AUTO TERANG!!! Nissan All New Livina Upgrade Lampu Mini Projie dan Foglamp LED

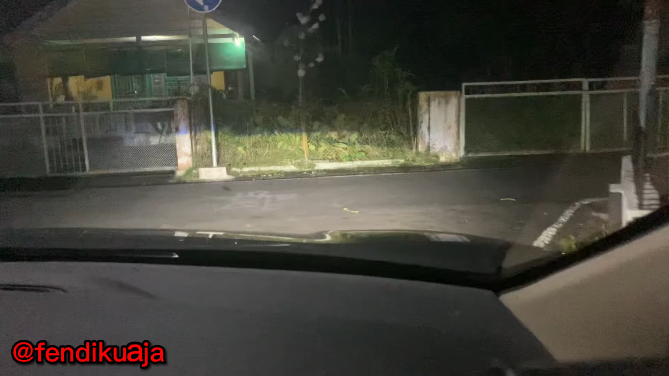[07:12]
dan cutoff nya kelihatan ya garisnya ya ini ini kaca filmnya 40% ini beneran terang banget sih
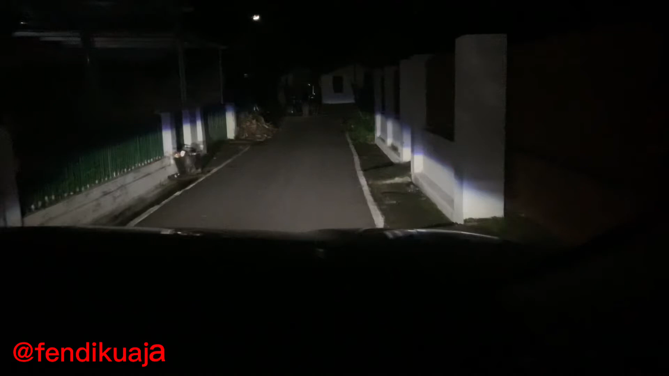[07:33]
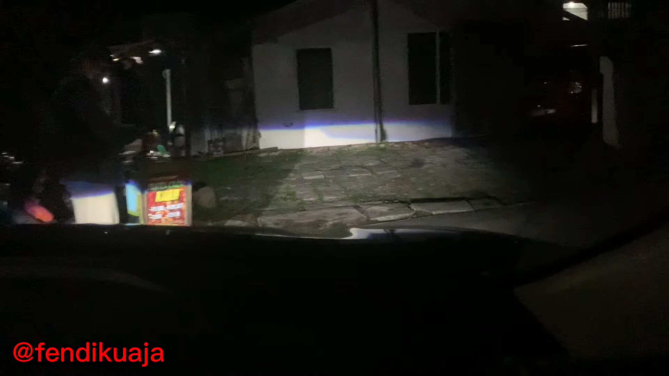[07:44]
jadi kalau ada lampu lain memang nggak begitu kelihatan apa ya
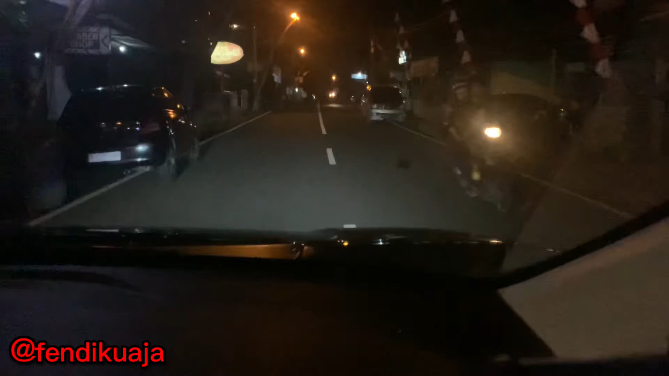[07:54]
kayak bergaris gitu mungkin karena emang tingkat cahayanya nggak nggak nggak nggak nyampe tembus 6.000 jadi harapannya kenapa begitu biar nanti kalau ada kabut masih bisa nembus sumpah ini terang banget loh